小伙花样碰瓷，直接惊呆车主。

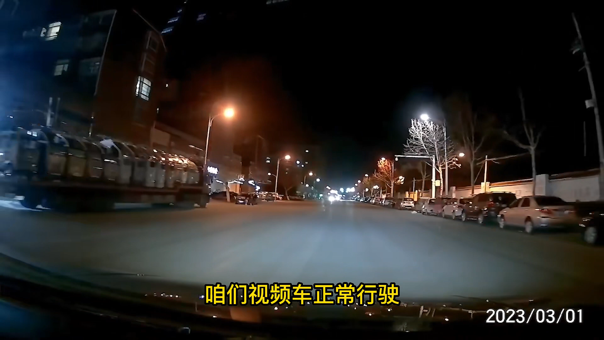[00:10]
咱们视频车正常行驶左手突然冲出来一名男子咱们视频车也是赶紧鸣笛减速只见男子高高跃起狠狠撞向打风玻璃